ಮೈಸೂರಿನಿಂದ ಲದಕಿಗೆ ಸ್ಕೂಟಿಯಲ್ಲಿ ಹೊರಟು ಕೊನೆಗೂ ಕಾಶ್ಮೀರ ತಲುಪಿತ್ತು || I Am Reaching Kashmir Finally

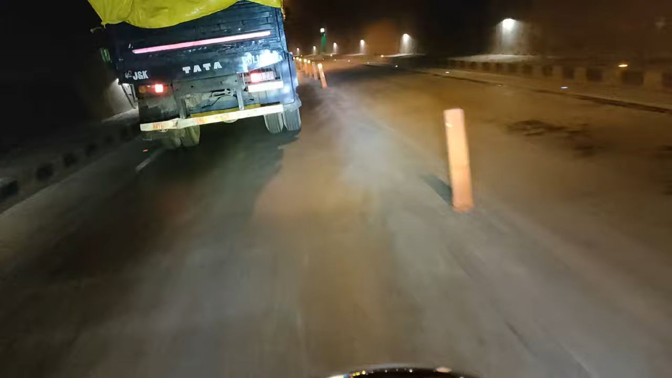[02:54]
ಎಷ್ಟು 11 ಕಿಲೋಮೀಟರ್ ಇರಬೇಕು ಅನ್ನಂಗೈತೆ. ಗಾಳಿ ತಣ್ಣಗಾಯ್ತೈತೆ, ಬಟ್ ಇನ್ನೂ ಮುಗಿತಾ ಇಲ್ಲ. ಬಟ್ ಏನು ವಿಷಯ ಅಂತ ಗೊತ್ತಾಯ್ತಾ ಇಲ್ಲ. ಲಾಂಗ್ ಸೈಡಲ್ಲಿ ತೊಗೊಂಡು ಹೋಯ್ತಿದ್ದೆ ಪೊಲೀಸ್ದು ಗಾಡಿ, ಆಮೇಲೆ ಮಕ್ಕಳು ತಿಕ್ಕ ಹುರ್ಕೊಬಿಟ್ರೆ ಕಷ್ಟ ಅಂದ್ಬಿಟ್ಟು ಸುಮ್ಮನೆ ಇದೀನಿ.
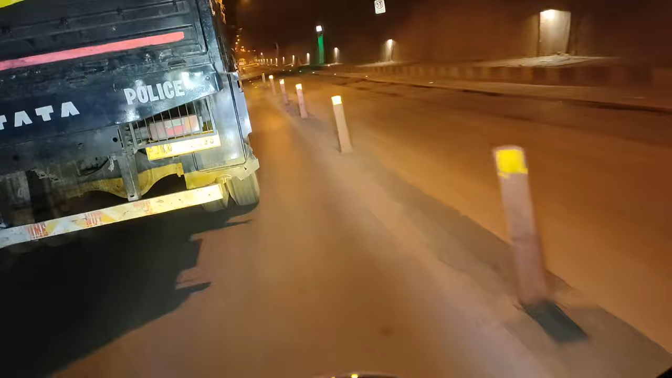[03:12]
ಇಲ್ಲಾಂದ್ರೆ ಆ ಕಡೆ ಸೈಡಲ್ಲಿ ತೊಗೊಂಡು ಏನು ಹೊಟ್ಟ ಹೋಗ್ಬಿಡ್ತಿದೆ ಆ ಕಡೆ. ಎಲ್ಲಿ ಹೋಗೋಕ್ಕೂ ಆಗಿಲ್ಲ, ಫುಲ್ ಲೈನ್ ಉದ್ದಕ್ಕೂ ಐತೆ ಗಾಡಿಗಳು.
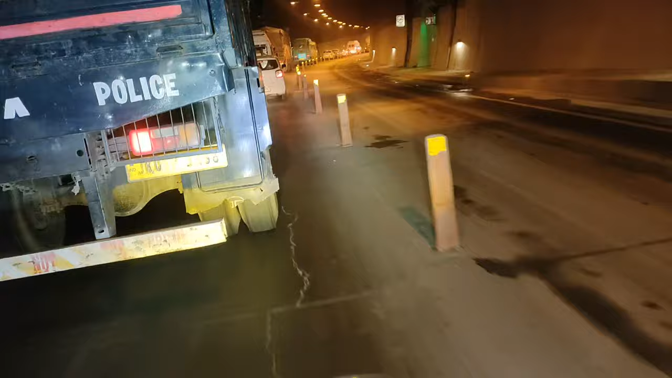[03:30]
ಚಿಕ್ಕ ಕಾರ್ಗಳಾದರೆ ಓಕೆ, ಎಲ್ಲ ಇರೋದು ಇದೇನೆ. ಮುಗೀತು ಗೈಸ್, ಮುಗೀತು.